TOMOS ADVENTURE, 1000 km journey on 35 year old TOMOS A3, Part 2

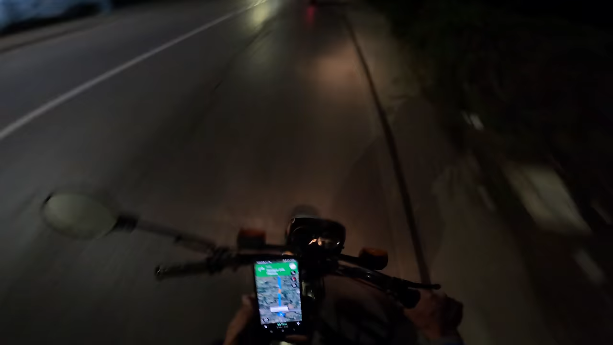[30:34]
Još 22 km, još 37 minuta kolima, znači sat vremena sigurno mi motorom, a 9:08. Znači mi pre 10 sati ne stižemo u Ostrog sigurno.